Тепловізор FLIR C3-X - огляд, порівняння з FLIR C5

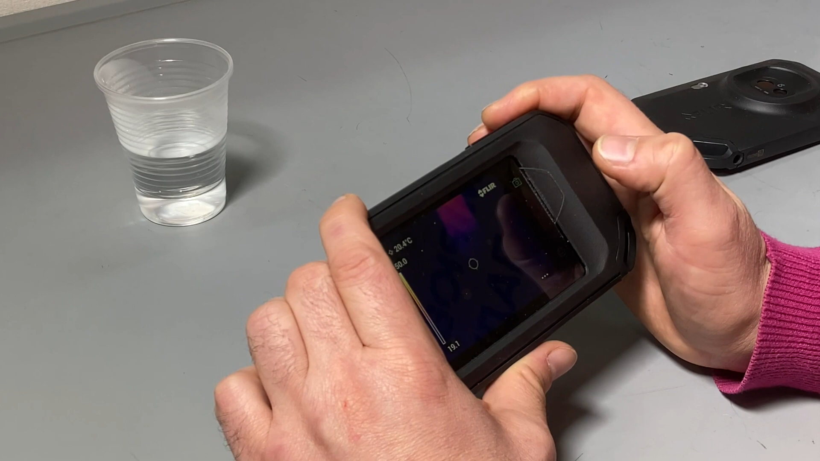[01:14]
Про різницю ми поговоримо пізніше. Основною відмінністю є матриця.
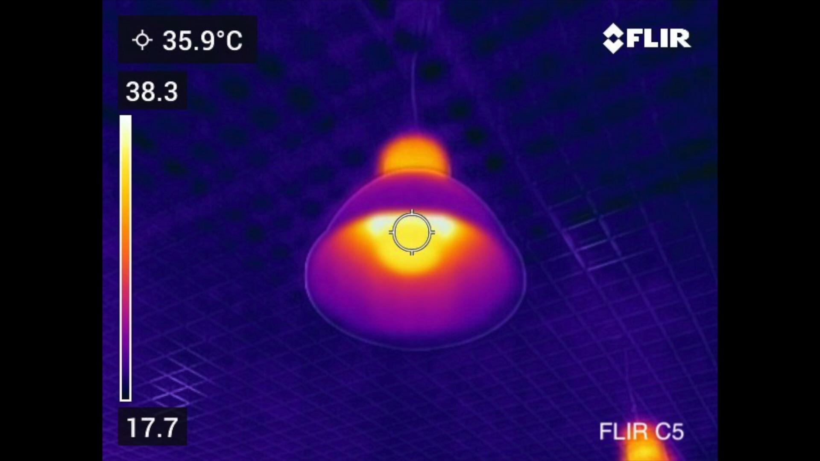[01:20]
On screen: spot 35.9°C
У FLIR C3 вона менша – 128 на 96 пікселів,
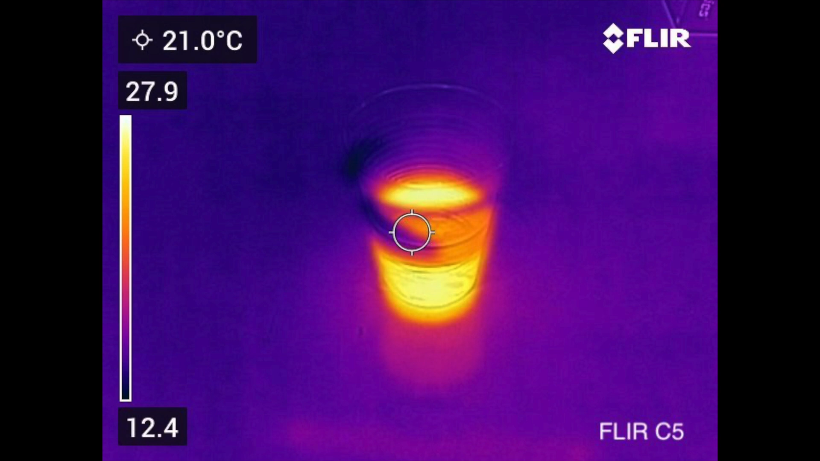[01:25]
On screen: spot 21.0°C
а у FLIR C5 – 160 на 120.
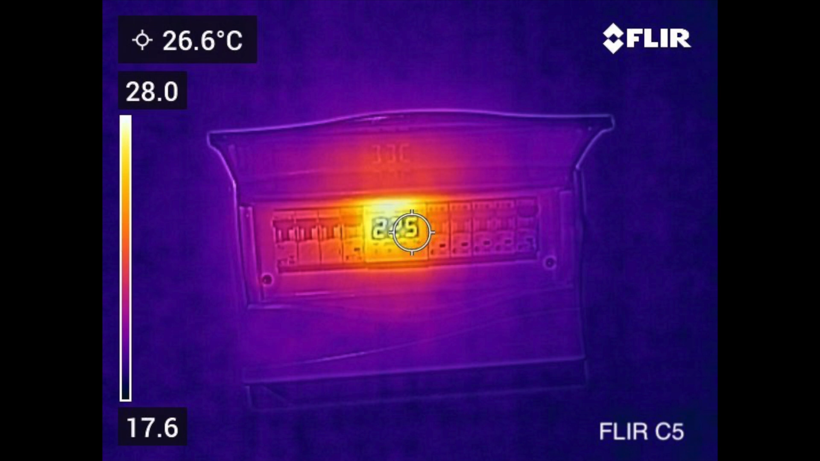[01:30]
On screen: spot 26.6°C
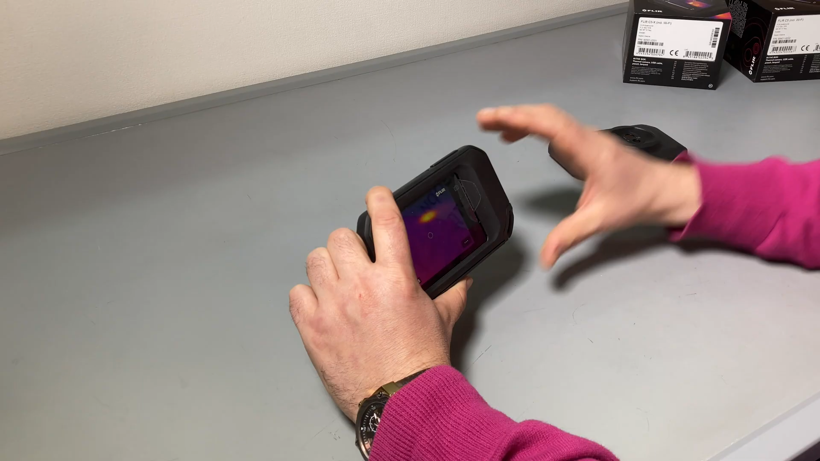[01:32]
Матриця досить чутлива.
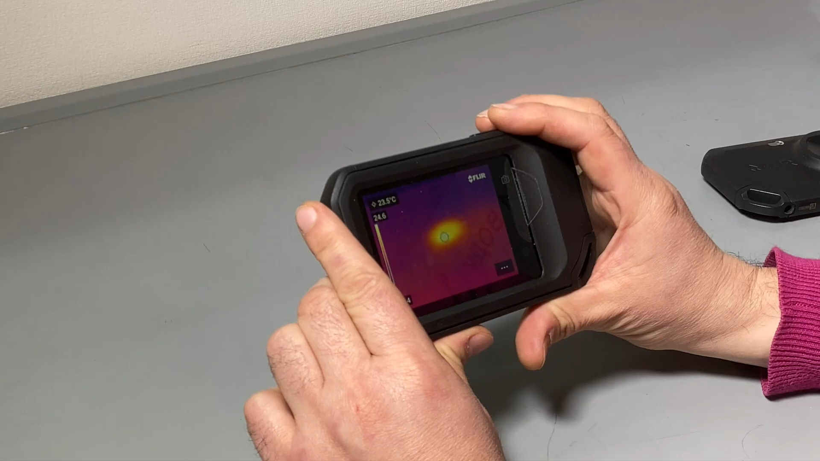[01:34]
В даному випадку ми бачимо залишкову теплову пляму від склянки.
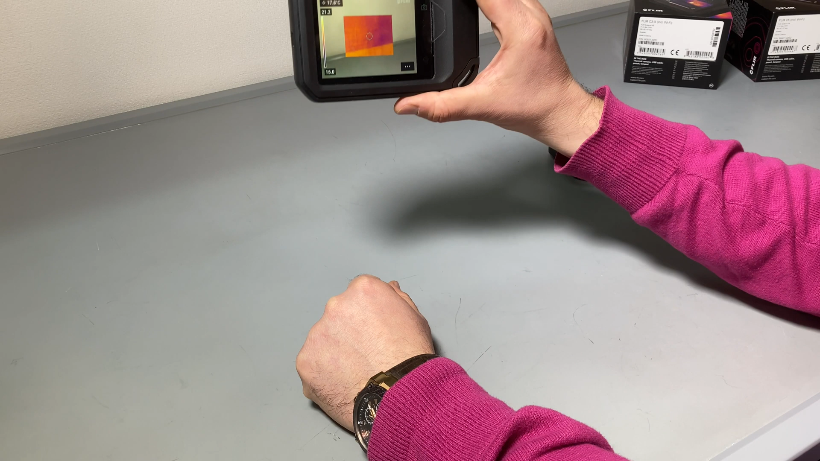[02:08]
Наступні – це параметри, тобто кольорові палітри.
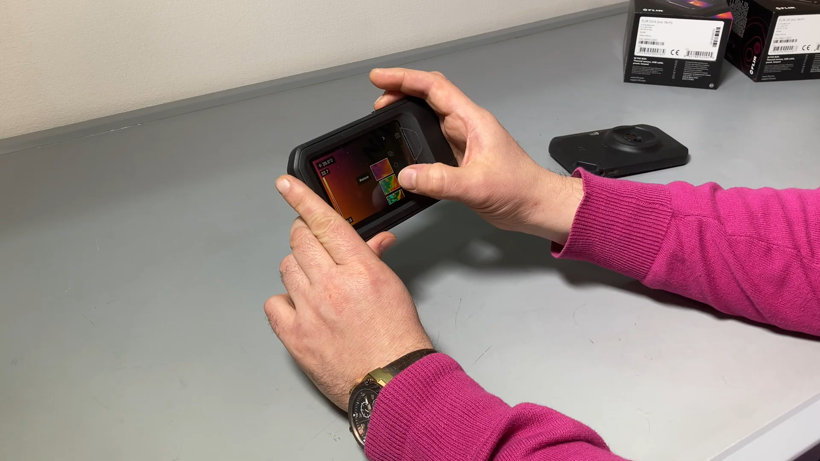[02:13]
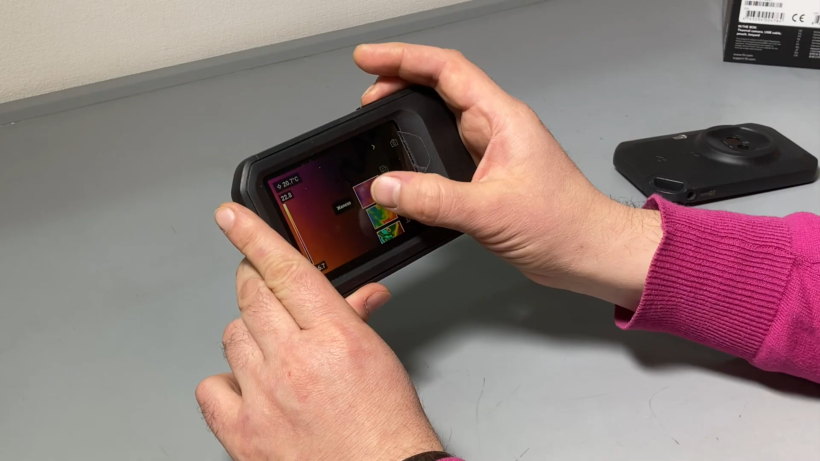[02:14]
Є відтінки розжареного заліза, веселка, контрастна веселка, біло-чорний та чорно-білий колір.
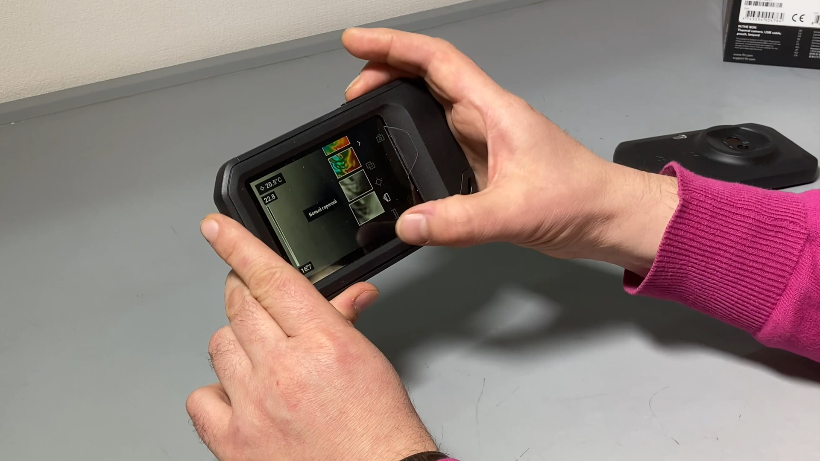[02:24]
Цікавою функцією є функція ручного встановлення. Є як і автоматичне, так і ручне встановлення діапазону вимірювання. Як бачимо, зараз пляма трошки у нас зменшилась, тобто відбулось охолодження. Спробуємо зробити щось, щоб ми бачили її дуже яскраво.
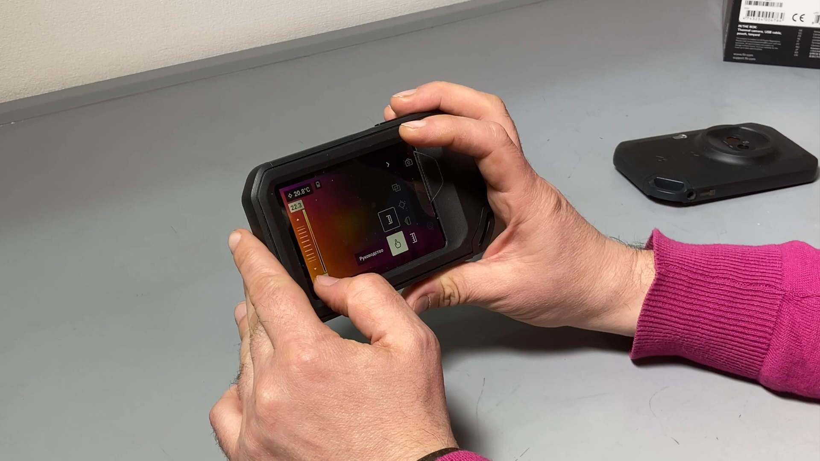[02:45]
Для цього спробуємо зменшити те, що нам не потрібно,
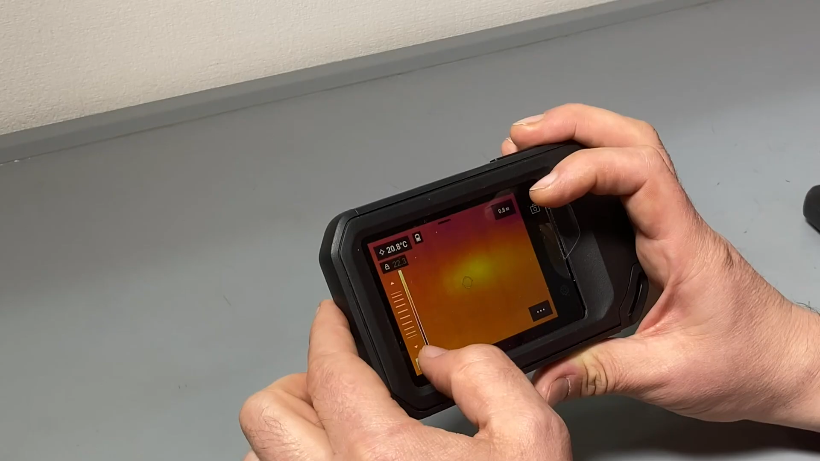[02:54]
прибрати лишній скадр за допомогою регулювання діапазону вимірювання.
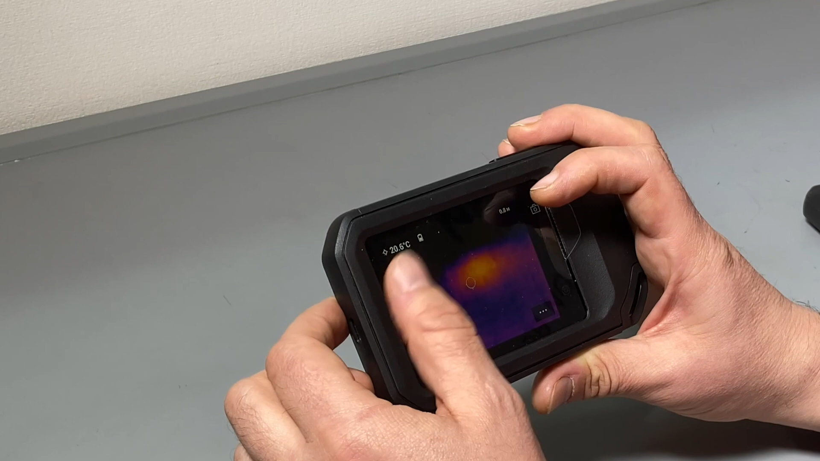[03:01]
Як бачимо, тепер ми бачимо тільки пляму, все інше у нас відходить на інший план,